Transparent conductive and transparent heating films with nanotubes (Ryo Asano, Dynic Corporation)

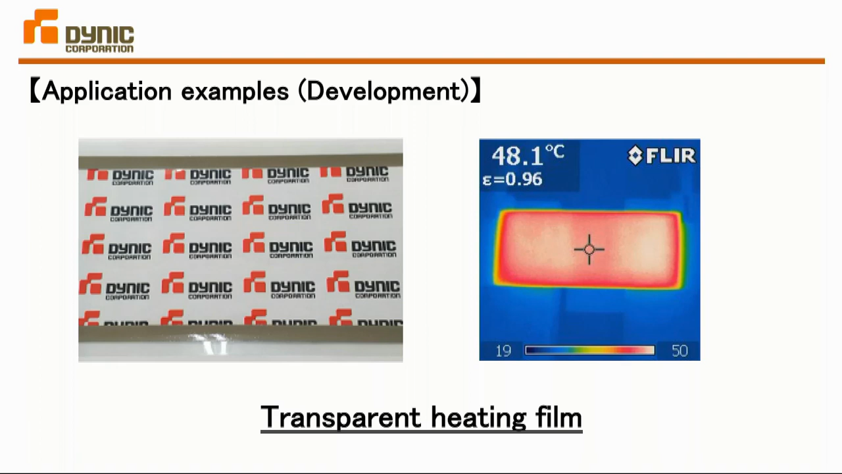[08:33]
On screen: spot 48.1°C
this is one another example this is transparent heat generating films